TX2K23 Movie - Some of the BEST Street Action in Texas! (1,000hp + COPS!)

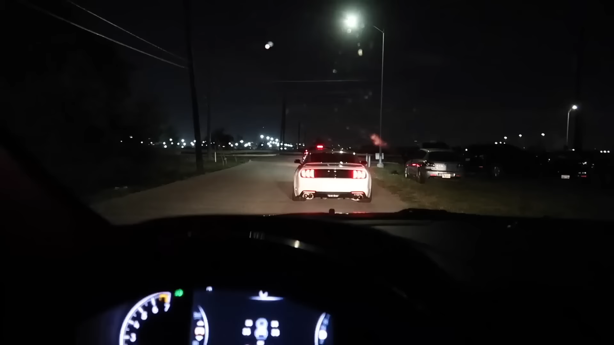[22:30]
Already on to the next location. Look at these Corvettes.
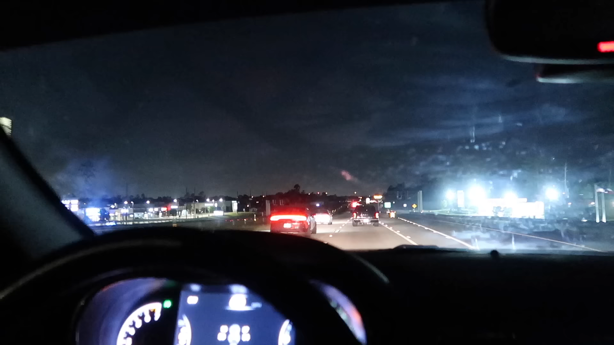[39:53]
He also thinks that's a cop.
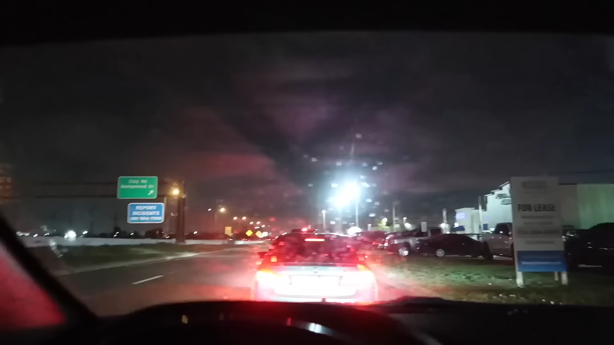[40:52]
Those things get there. A backup cop. There is a ton of cops back there. There's like, what, like five cops back there that pulled over that one car?
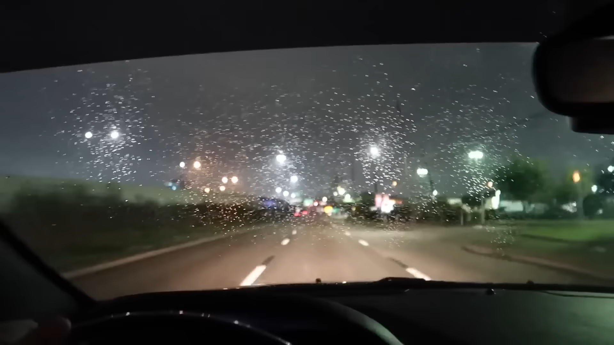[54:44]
We're like 5-6 minutes away from the car meet.
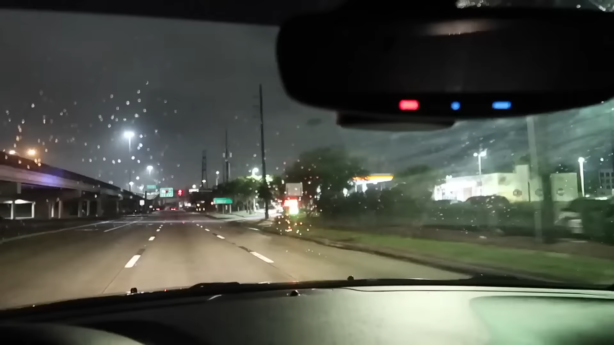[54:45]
Got cops over here too. And a tow truck. Oh, this is where the tow truck is. Oh, they're towing that Challenger.
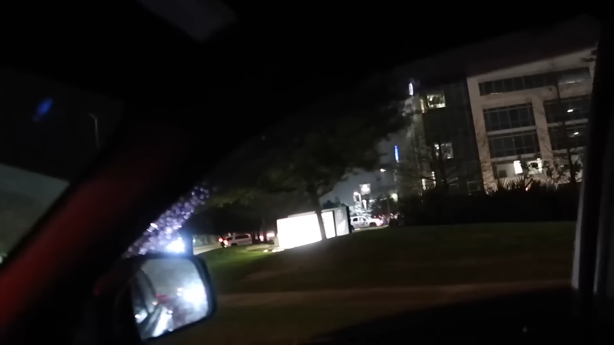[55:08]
They're still there. Wow. Oh, it is being towed. There's a tow truck right in front of it. Probably went to jail. Look, there's another tow truck right there.
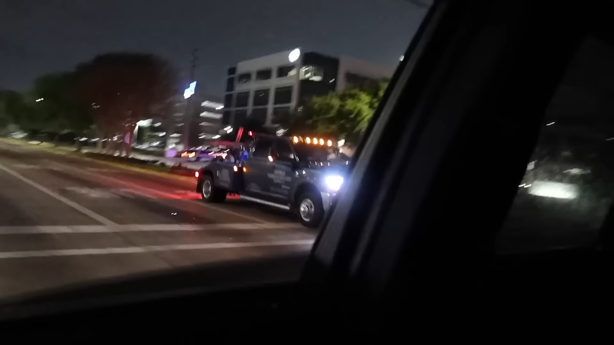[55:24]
We're also gonna go eat.
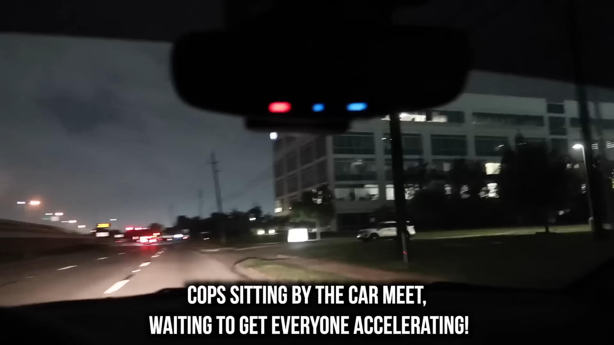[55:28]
And there's a cop right there.
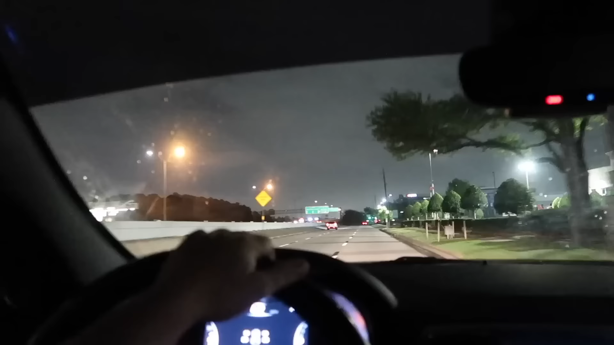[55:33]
Cops are in there too? There's like two sections. Jeez. Well, we grabbed some food. We got some food right there. That's where the Corvette was. Whoa, you saw that lightning? It's about to rain.
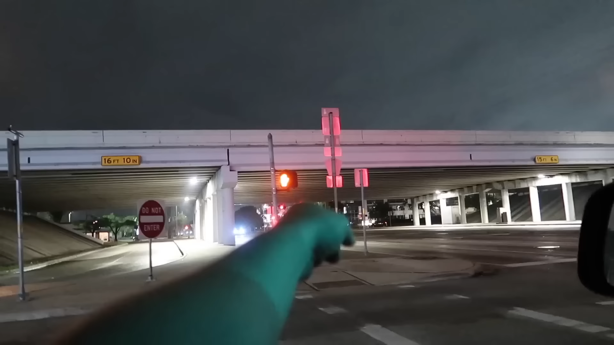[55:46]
Yeah, it is about to rain. There's that Corvette. They're still there. We got a tow truck right there just chilling, and a cop.
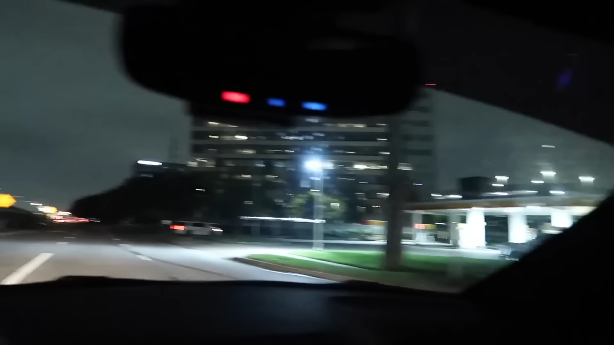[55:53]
Two cops chilling right there. They are on it. But it is going to rain in about like 30 minutes to an hour. So we're going to go back to the car meet. Get it, what else we can, get some more action, and then probably just call it a night. All right, we're back at the meet. Still a lot of people here.
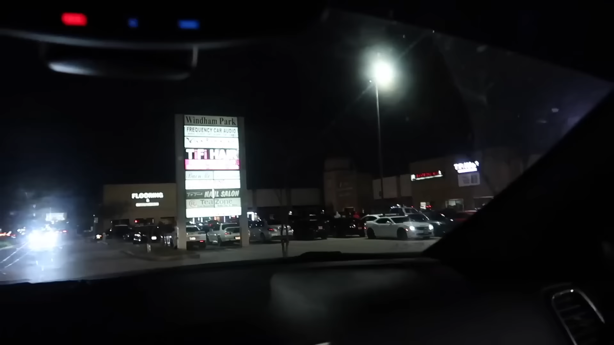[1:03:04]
Nah, definitely. Got people right here. Oh, R32, look at that. Trying to find where BC Raceworks is. I think it might be in the back, but we got people parking in the front. It might not be. Probably because there's no parking. Oh my gosh, that thing is sexy. Yeah, look at the Supra. Yeah, it's definitely back here, I think. Supras?
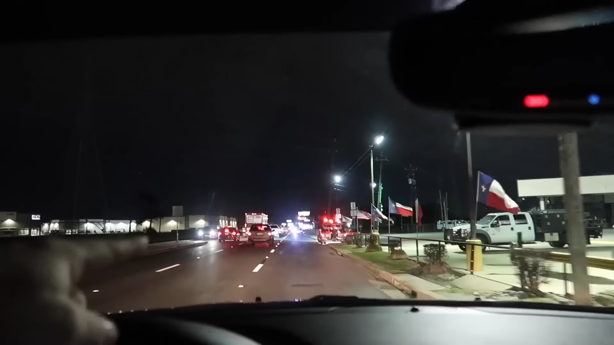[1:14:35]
Look at this tow truck right here, and this is the guy pulled over. They are ready. How did they get the call so fast is the question. Oh, it's a Jaguar. Oof. All right, so this is one cop. I think it was just driving by. Oh, he's walking up.
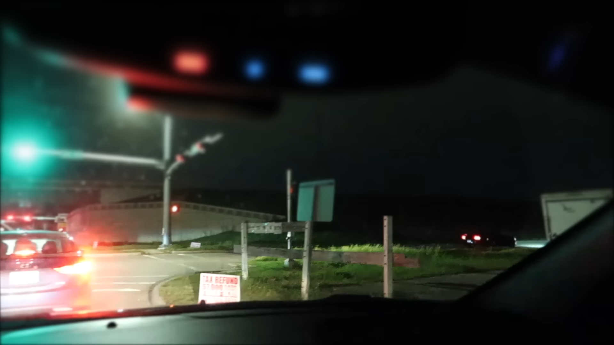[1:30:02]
Watch. He's right there. Watch, he's right there. Two of them. There are two cops right there. Two cops.
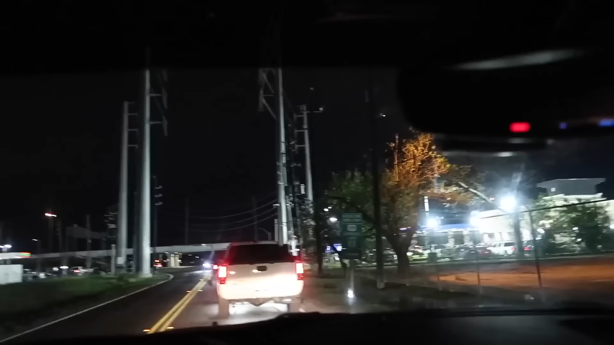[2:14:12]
Midnight, and it looks like both gas stations have been taken over by everybody. Look how many cars are over here.
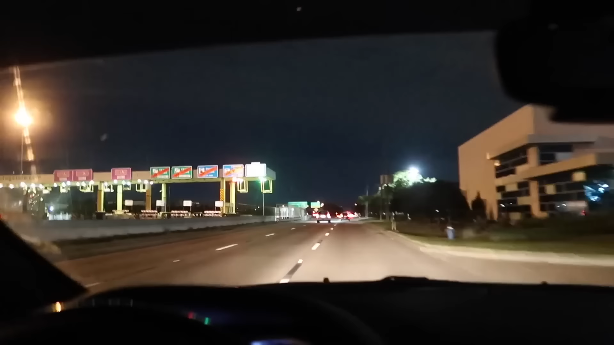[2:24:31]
Takeoffs, cops were sitting right there waiting for them. Got cops up here. Hold out, cops. Yeah, I'm going 43. It's 45. Got a bunch of cops down here. Oh, a bunch of cops. Holy shit. Got a Mustang.
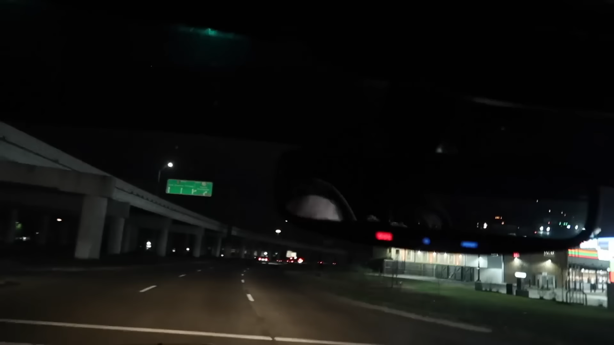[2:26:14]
Yep. They're going. Turn around again. Damn. Cop got... Just an escalate. But we got a ZL1 beside us.
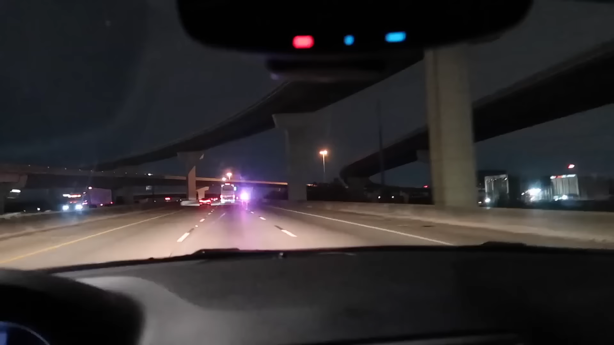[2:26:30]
Ourselves another cop, somebody over. Man, I've honestly have never seen so many cops in my entire life. This is crazy. Cops over there. Okay, at this point I'm convinced every turn there's somebody pulled over. Like the other one was not even a mile past that way.
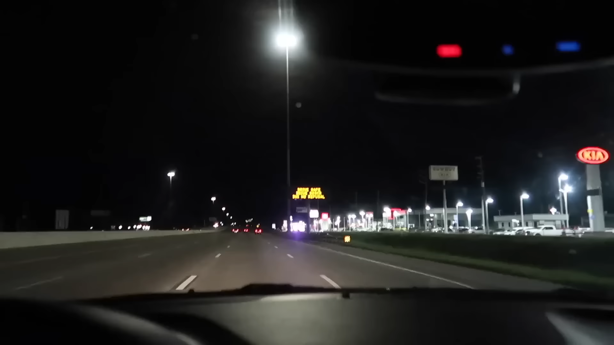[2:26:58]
Guys, I'm quite literally not joking. Look, more cops.